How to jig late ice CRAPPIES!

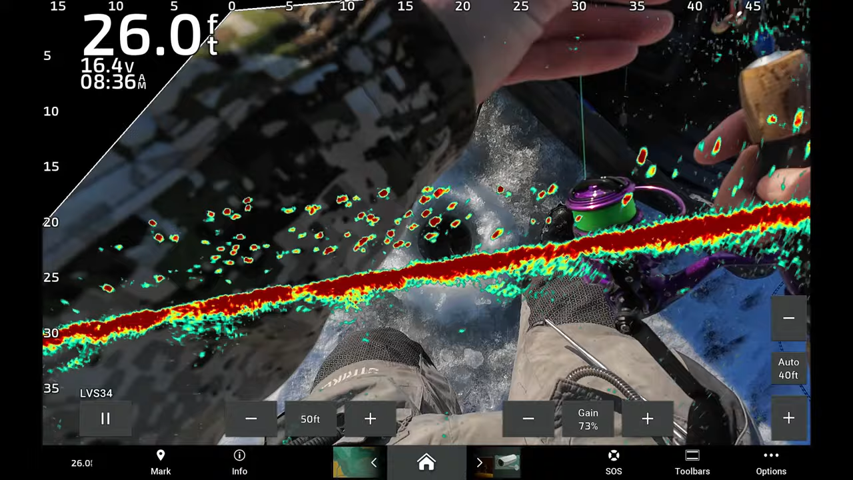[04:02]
On screen: depth 26.0 ft
I'm just gonna drop the big spoon down just to weed through these fish. I'm gonna try not to let the little ones hit.
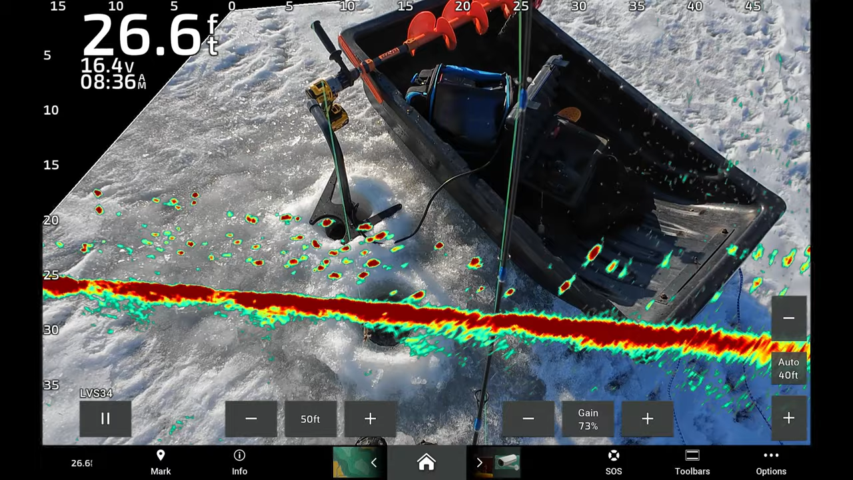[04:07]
On screen: depth 26.6 ft
Big fish only.
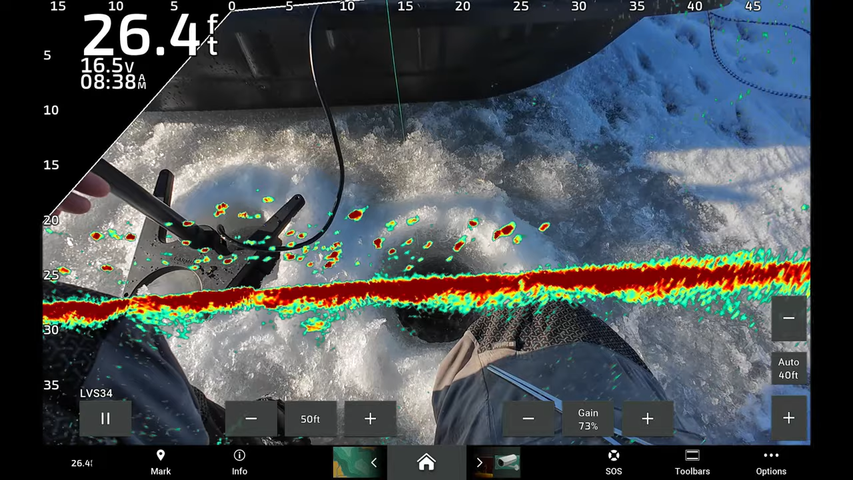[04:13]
On screen: depth 26.4 ft
Oh, this one's coming in. Smoked me.
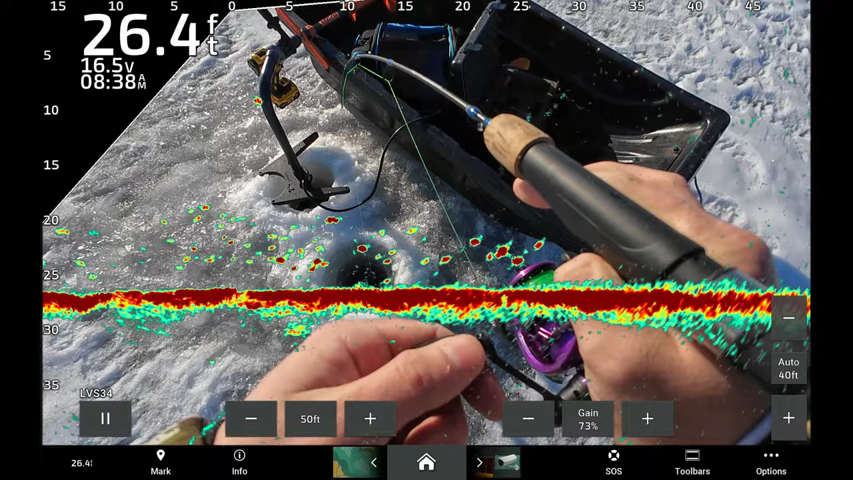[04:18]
On screen: depth 26.4 ft
Come on, be a better one. Be a better one. Hey, that's a good fish. That is a good fish.
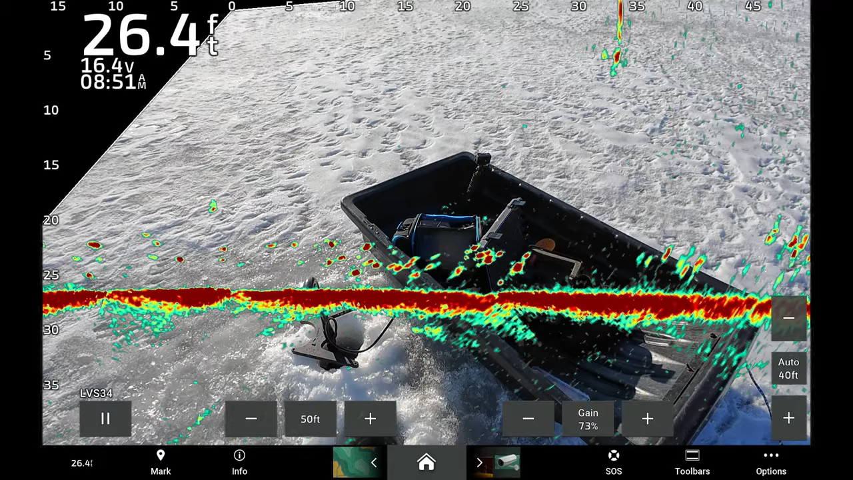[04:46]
On screen: depth 26.4 ft
Of course, there I just dropped down into them, walked back to the sled. I was like, all right, they're here, let's drop down. Yeah, look at that thing. Jeez. Good one. Still not a 13 or nothing. Crazy.
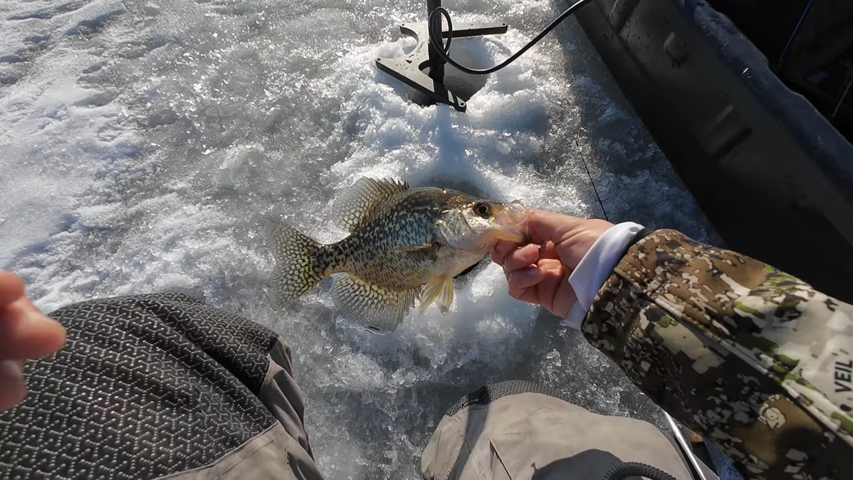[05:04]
I'm going to keep a couple of these too. And this guy, he's got an eyeball that's popping. Ooh, come back. Come back. Here he comes. He's coming back.
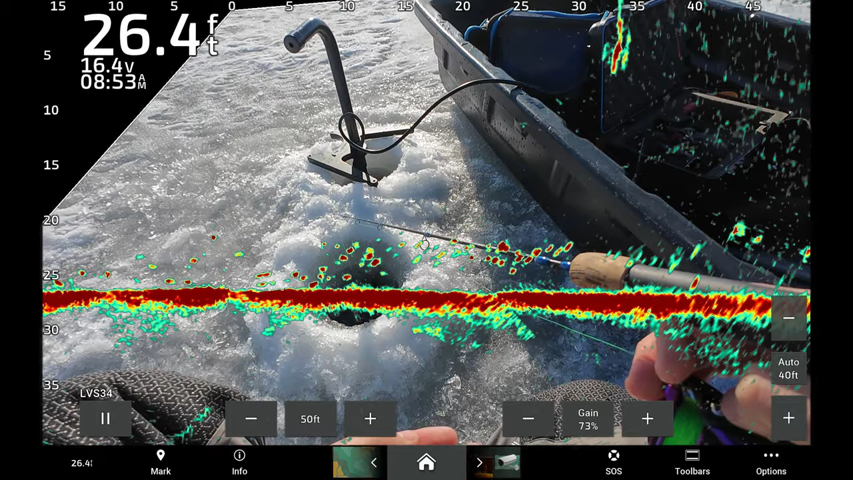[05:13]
On screen: depth 26.4 ft
That one looks good. That might be a pike, but might be a big crop too. Got him. He hit it. That's a good fish. This is the one.
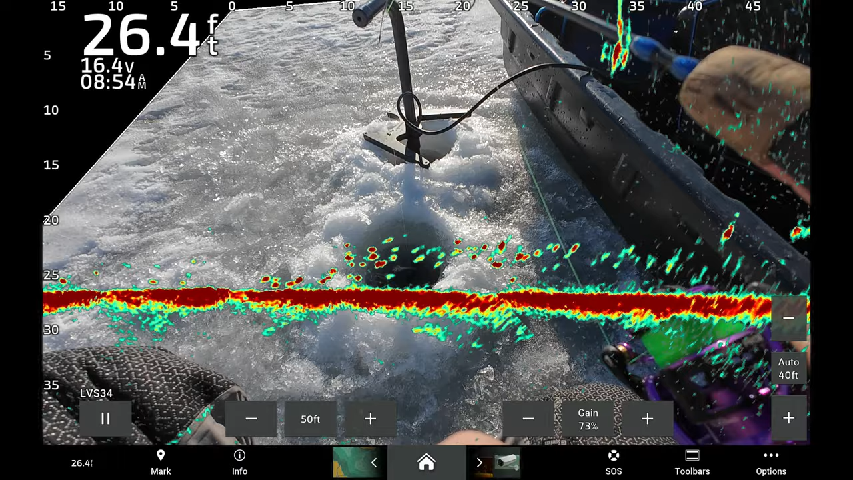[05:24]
On screen: depth 26.4 ft
Yeah. What do we got? Okay, it's not the one, but he's probably the biggest one yet.
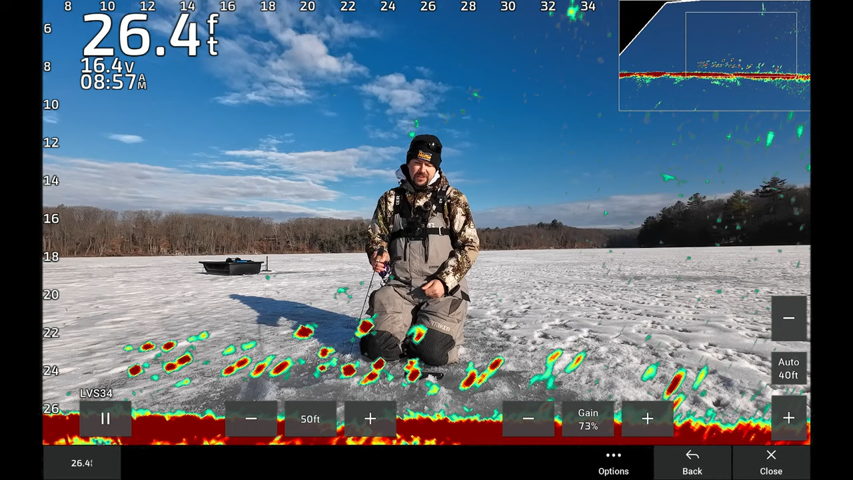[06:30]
On screen: depth 26.4 ft
Like sometimes they don't know where you are when you go below them. So you always want to kind of, when you drop it back down, you kind of want to drop down slow. It's almost as slow as when you lift up.
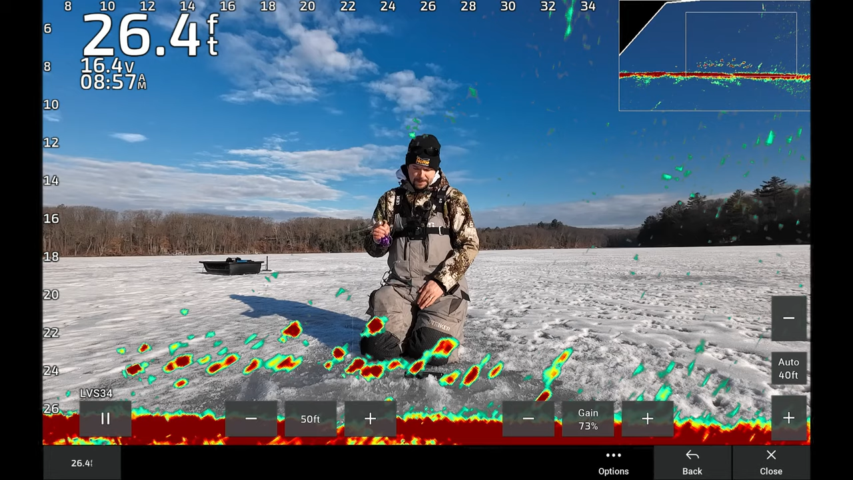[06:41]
On screen: depth 26.4 ft
And if you get a fish that really locks up hard on you, you just want to work them up and down. Here we go. What's happening here? See, I went up a little further. And then a fish from, you know, 5-6 foot away is like, hey, what's going on over here? They can see that, you know? Got one. Oh, yeah. There we go. It's a decent one. Come on, big crappie.
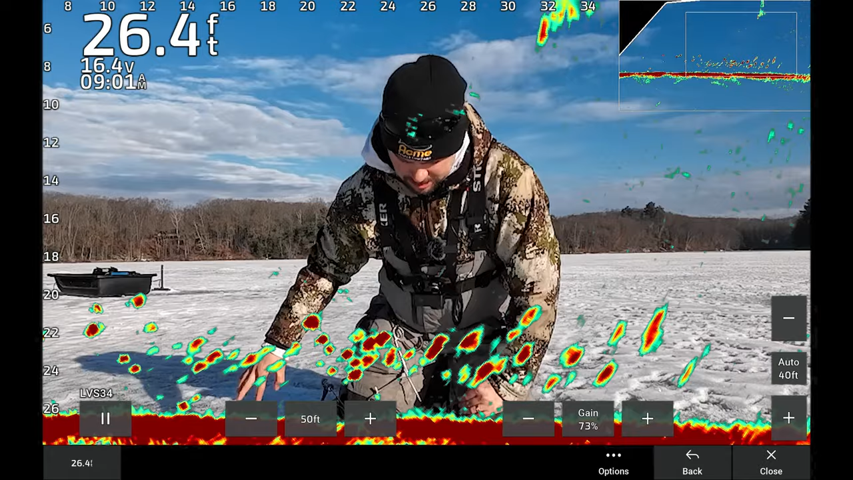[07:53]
On screen: depth 26.4 ft
All right, there he goes. He's going back down. Almost like he's chasing the bait back down. But there he goes, right back into the school, about that 20 foot mark. Another one coming up. Here we go. These ones look big. These look bigger. These are the ones I'm after. Keeper size, right?